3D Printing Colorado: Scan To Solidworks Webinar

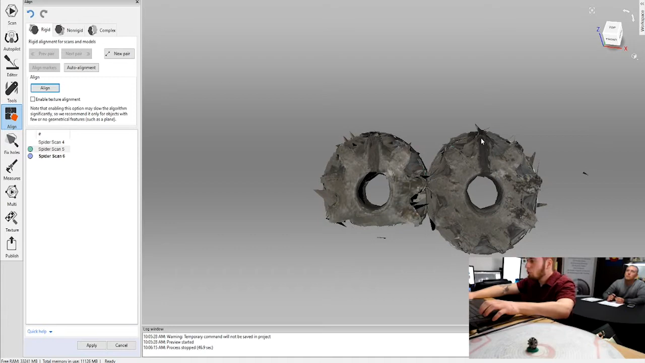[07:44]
However, I want it to be a little safer here in a demo environment and adding a little bit of an assistance here with that line. So I'm just scrolling and dragging kind of haphazard points.
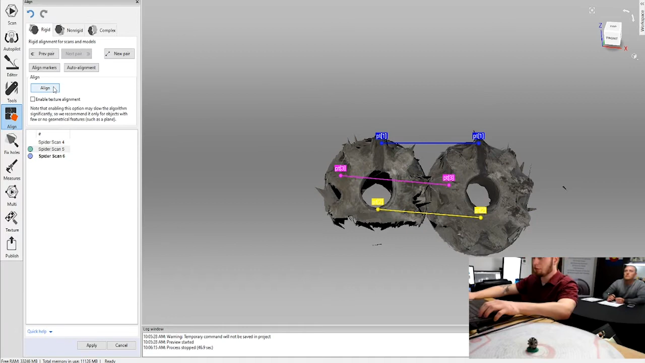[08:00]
It doesn't have to be super scientific. It's just kind of speeding along the feature recognition algorithm.
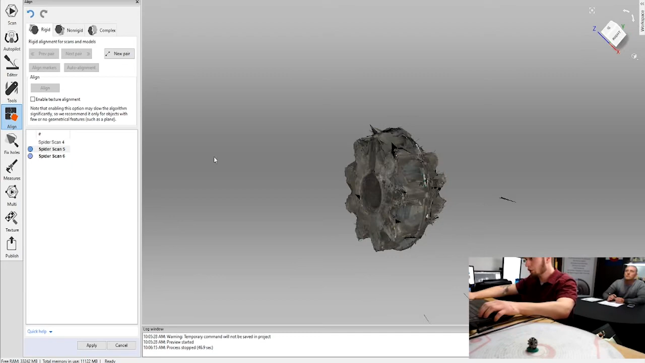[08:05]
You can see that tilt position pretty nicely there.
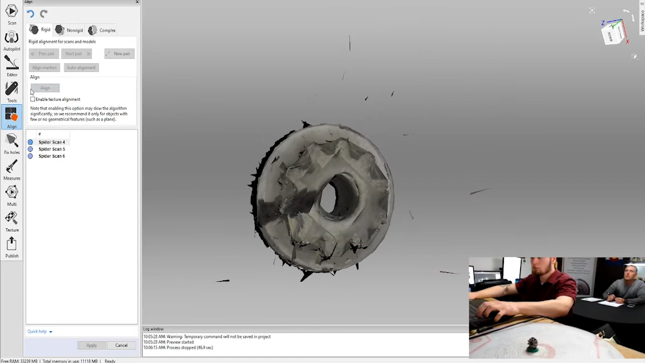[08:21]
And just like that we have a composite image of our three scan groupings.
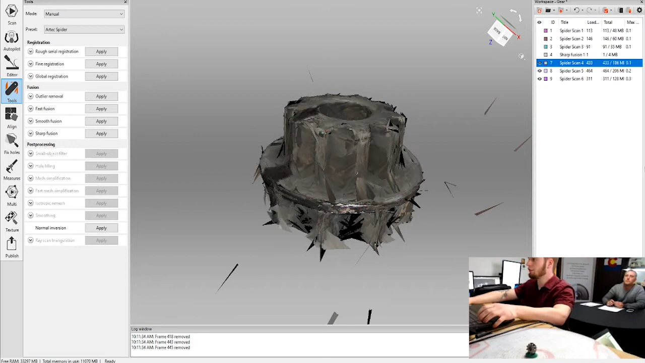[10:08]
In this case, there were less than 10 total frames from the group. And by eliminating those, that lets us run the end result at a higher resolution.
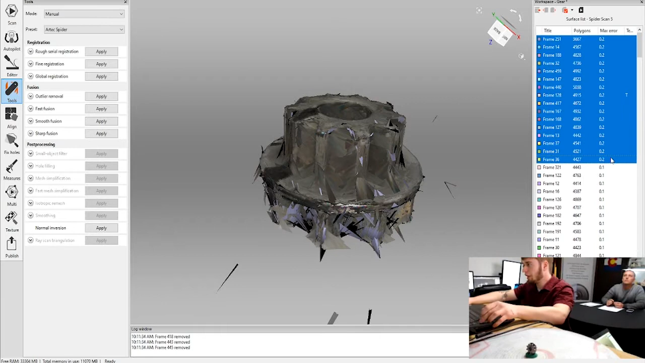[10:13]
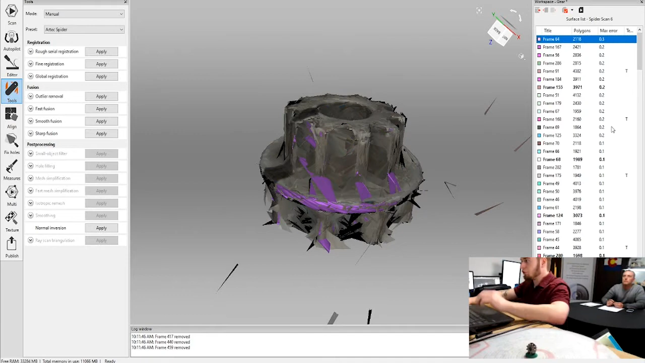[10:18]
So I'm just doing that for the rest of our groupings here. And that will allow me to run my fusion at a much sharper resolution.
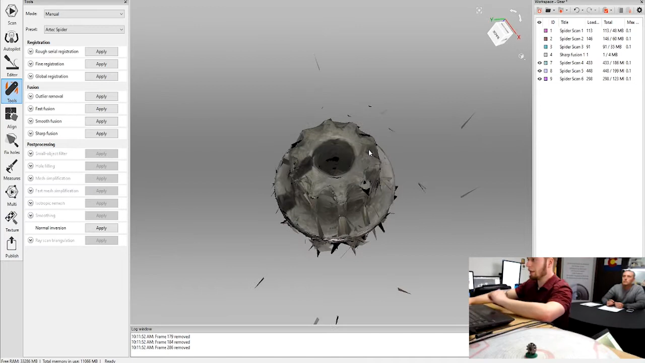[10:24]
And shortly here, we'll discuss what a fusion is as well. Right, yeah. So I've started the processing and I chose a short fusion. But you might see that there are also a fast and a smooth fusion options.
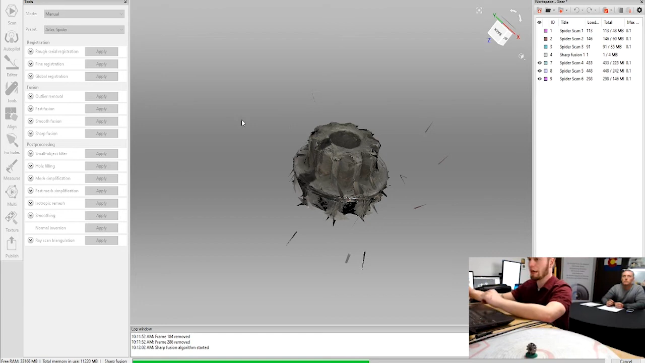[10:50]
However, you lack any ability to patch and repair holes. Whereas the smooth fusion is actually going to be the longest processing time.
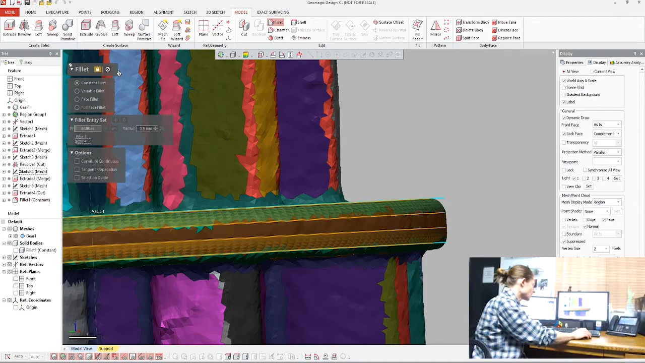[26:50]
I'll add in one more set of fillets just to make the part look extra nice. And then, we'll transfer it over to SolidWorks.